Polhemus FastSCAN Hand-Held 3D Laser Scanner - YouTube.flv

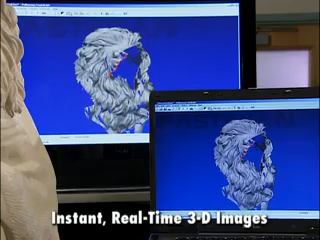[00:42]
It's the fastest, most flexible, most affordable 3D laser scanner in the industry.
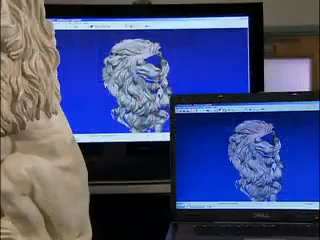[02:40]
Scan as many times as you need, even undo mistakes, until you've created a perfect 3D model.